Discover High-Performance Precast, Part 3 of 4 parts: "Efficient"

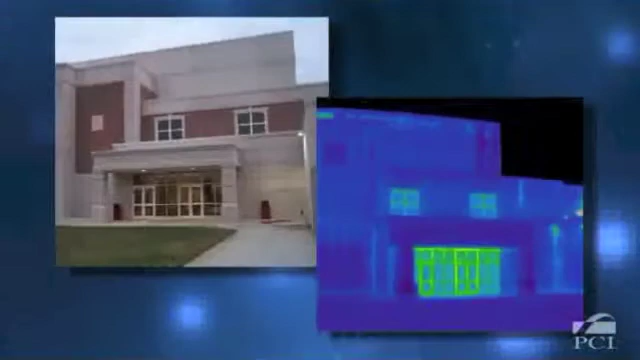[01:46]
This eliminates thermal bridging or cold spots and can be verified using thermal imaging techniques.
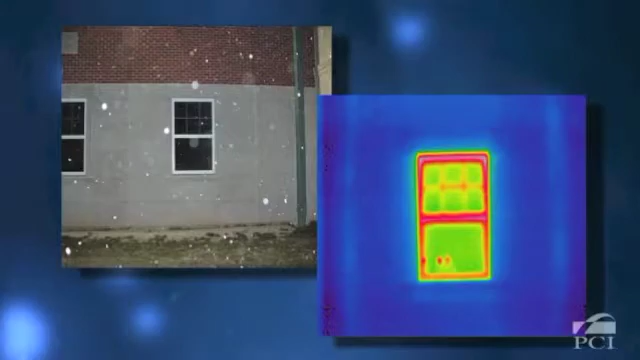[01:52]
Since energy efficiency is one of the greatest factors contributing to total lifecycle costs and environmental impact, this is a vital area to optimize.